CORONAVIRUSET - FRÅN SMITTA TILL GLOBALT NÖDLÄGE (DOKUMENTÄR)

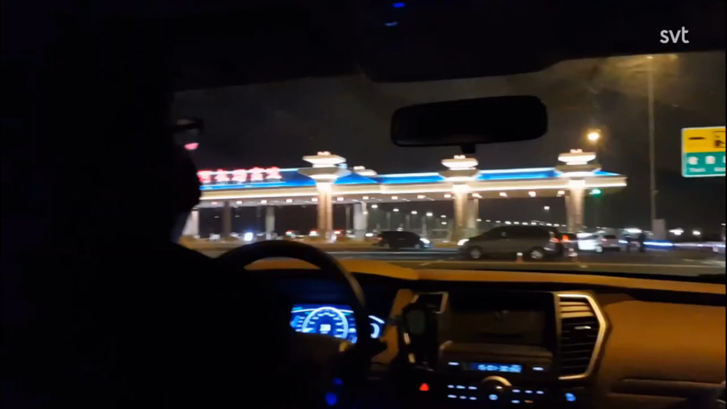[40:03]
reaching the airport toll gate, so it looks like we're going through a checkpoint.